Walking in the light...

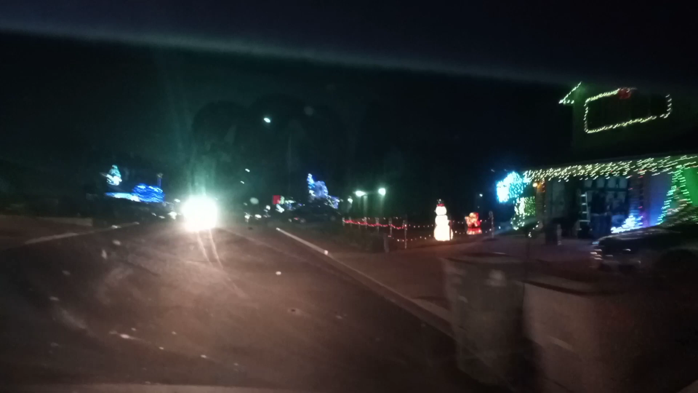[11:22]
Look at the colorful Christmas decoration!
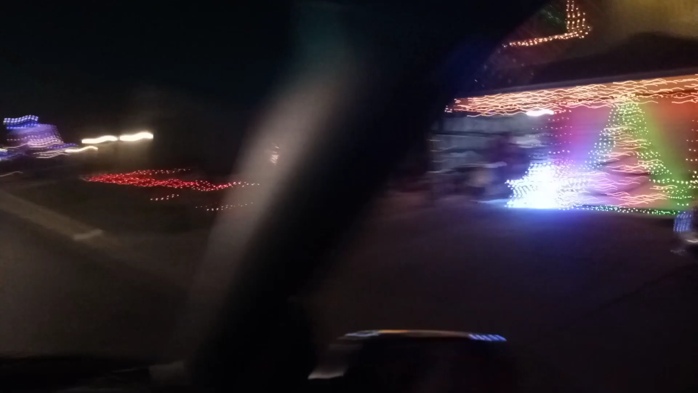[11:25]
Love it! Like, oh my gosh! Santa! Santa! Santa!
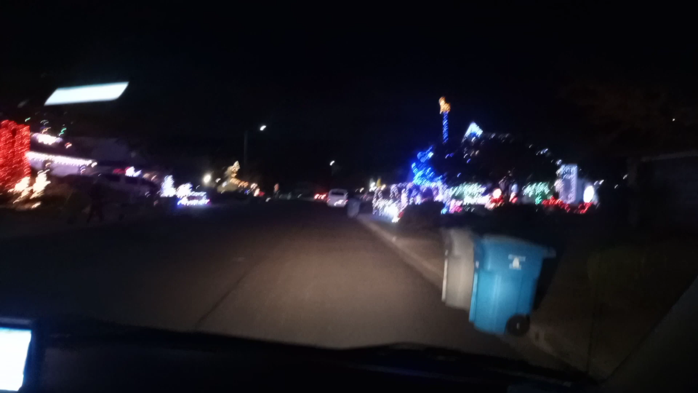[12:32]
Whoa, look at the wonderful Candyland, guys. Some people are not decorating their house, but some are.